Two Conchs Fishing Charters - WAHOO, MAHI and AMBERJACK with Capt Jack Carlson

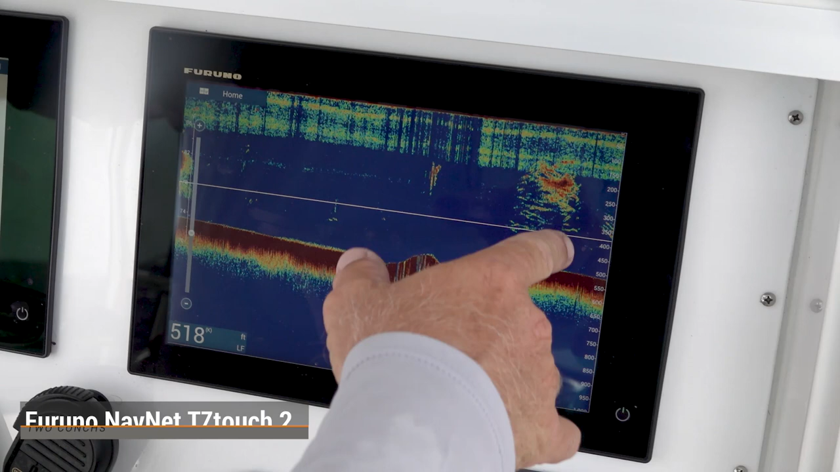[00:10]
On screen: depth 518 ft
What I like to do, once I see the school of fish and I locate them, I just want to tap it,
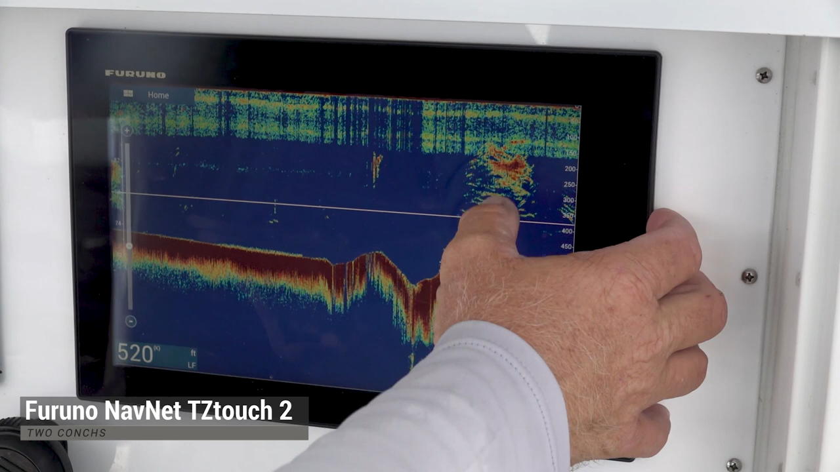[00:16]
hit new waypoint, mark it, shows up right there.